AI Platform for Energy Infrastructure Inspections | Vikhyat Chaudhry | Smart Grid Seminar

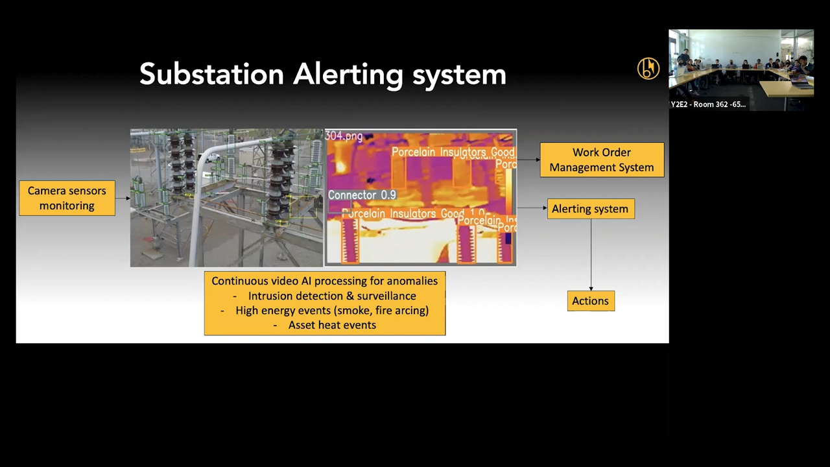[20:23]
And then what the thermal does, it looks at heat signatures. If any component is overheating beyond its thresholds, send it an alert recording. And then, again, it goes back to the alerting system and action has been taken. So all in all, what we are trying to do is we're just trying to make the operations and processes of utilities much more efficient.
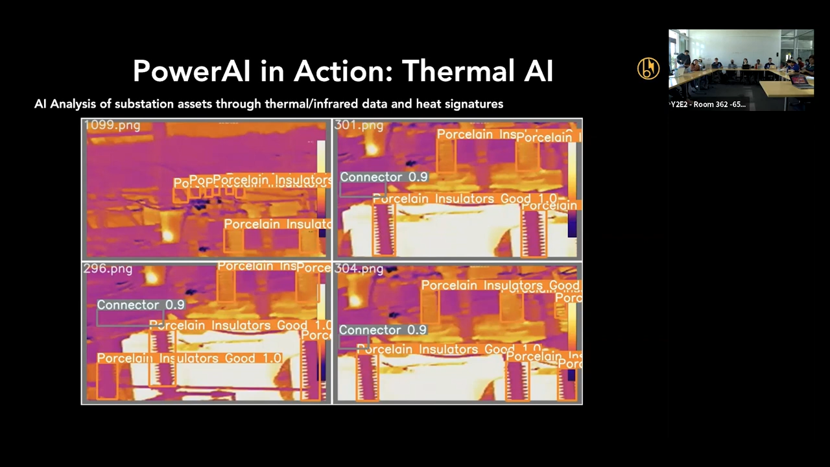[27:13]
Detecting that early on and monitoring that and sending out reports or alerts accordingly. And then we have this. So we have a system already deployed at a substation, as you can see.